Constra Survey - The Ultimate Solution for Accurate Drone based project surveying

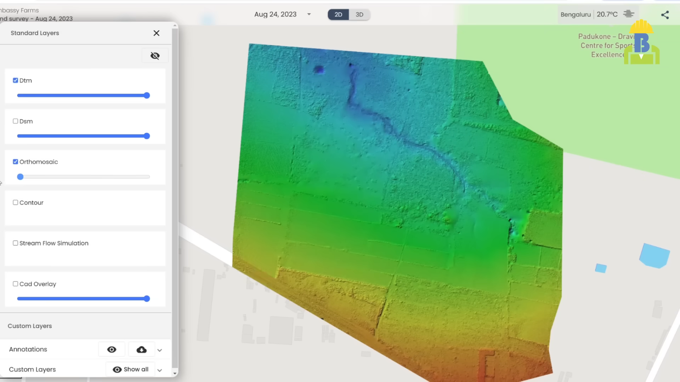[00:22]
With a click of a button you get digital surface models, digital terrain models,
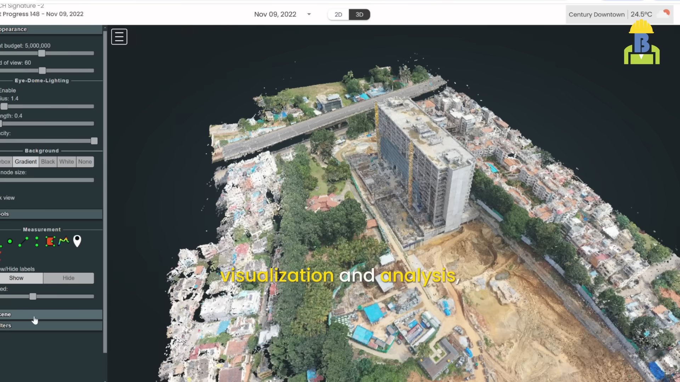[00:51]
all accessible on an intuitive web platform.